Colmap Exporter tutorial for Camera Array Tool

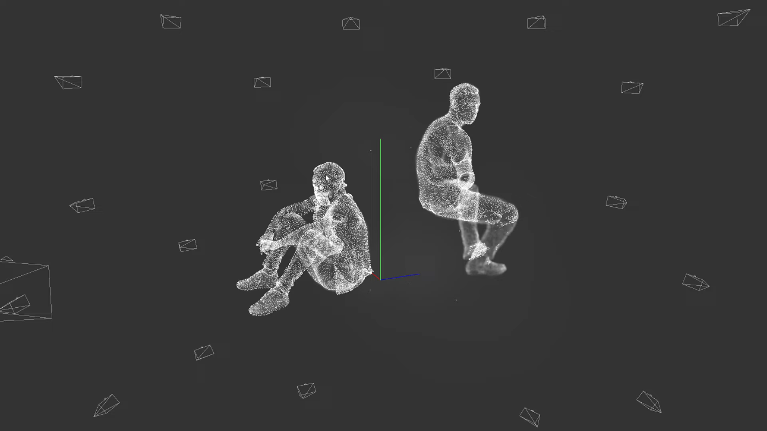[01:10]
and also create point cloud from the 3D object.
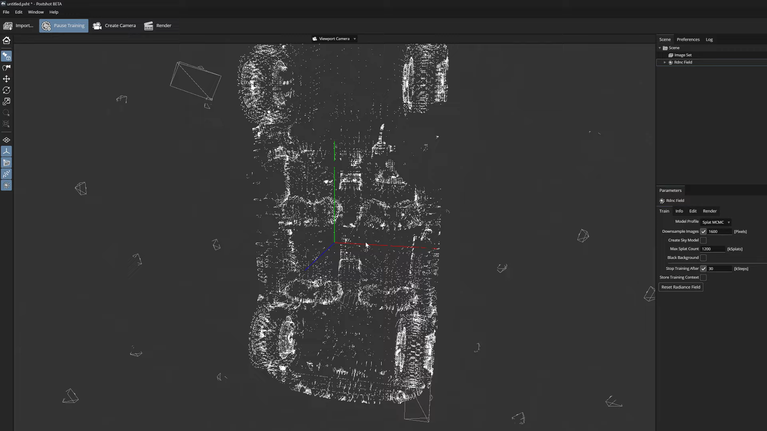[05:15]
At the beginning of the training process, we will notice that the elements which we imported are in slightly strange position.
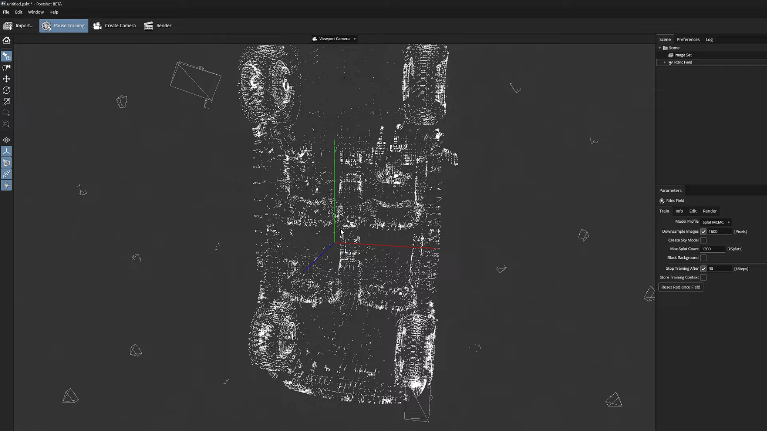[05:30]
the green y-axis is the one that points up.
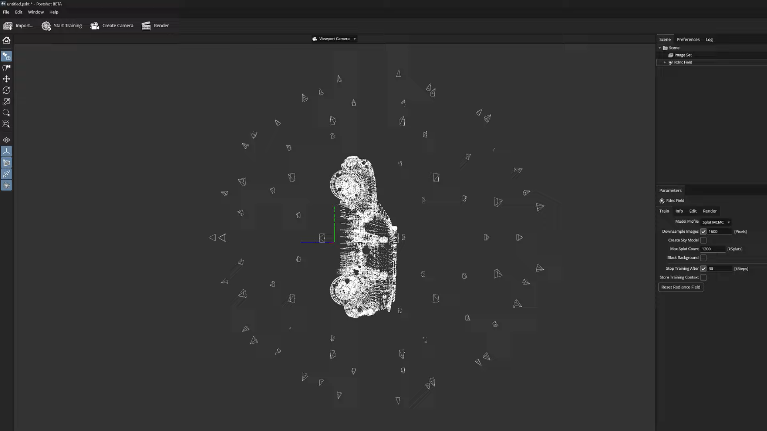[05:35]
The layout can be corrected when we go to the Edit tab and look for the
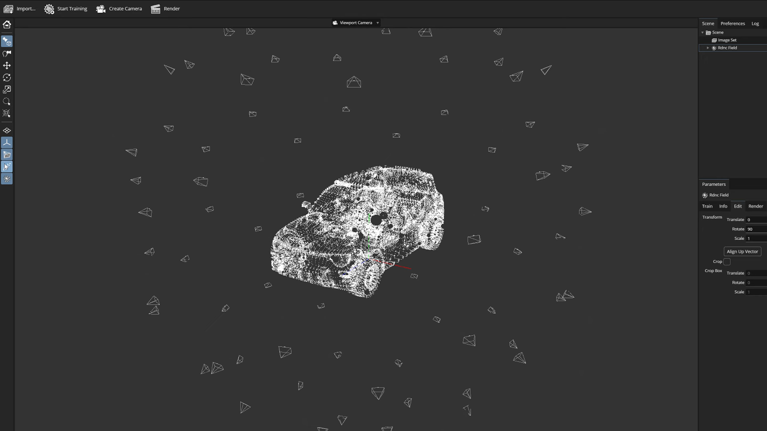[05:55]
I recommend that you turn off the visibility of the cameras and the point cloud.
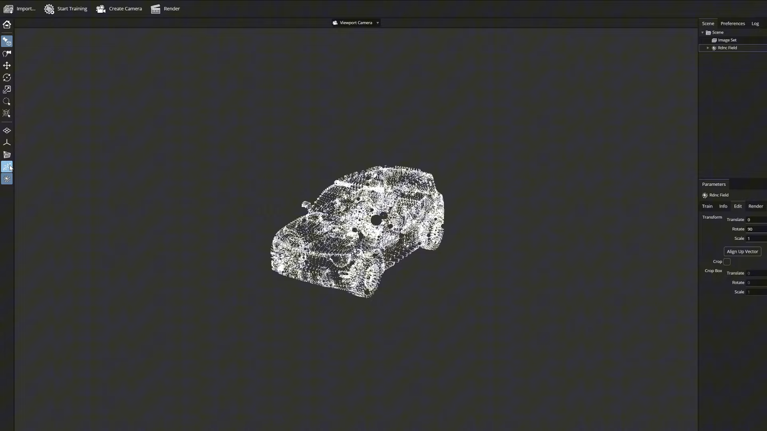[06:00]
I think this is the coolest part.